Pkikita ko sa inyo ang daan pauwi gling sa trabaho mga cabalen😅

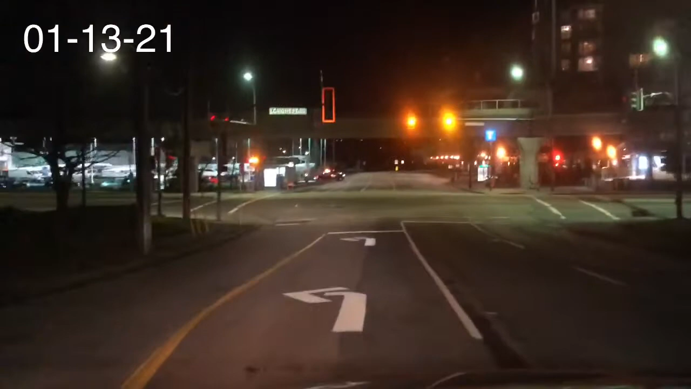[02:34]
ano ng red light yan yan sky train yan may sky train tayo yan yung station ng sky train dyan yung low heat station nata yan okay
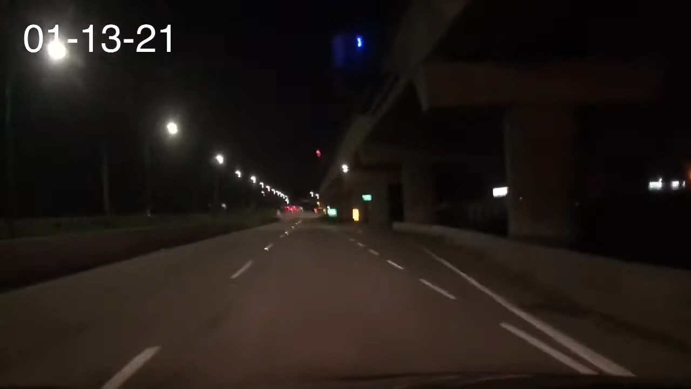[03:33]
malapit lang sila dito hindi ko napinuntahan kasi hindi ko rin nabutan baka pagdating ko dun wala na sila yan yung nakikita nyo yan yung sa may side right right side yan yung sa taas sky train yan yung way ng sky train pero dyan tayo akin tayo dyan sa tulay ganito buhay natin dito mga kabalin
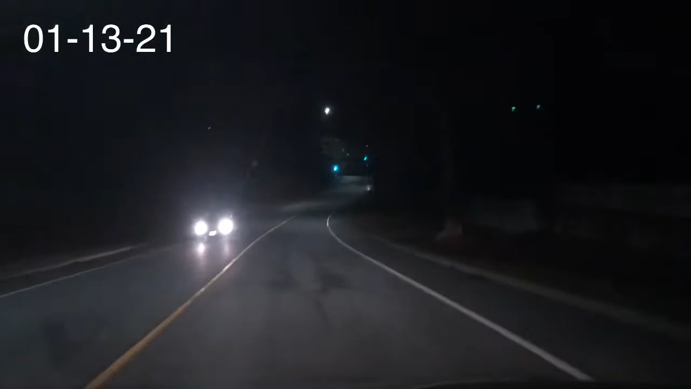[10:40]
mag-le-lift tayo dyan sa may Gilly Yep, turin Yan, lift turn No Okay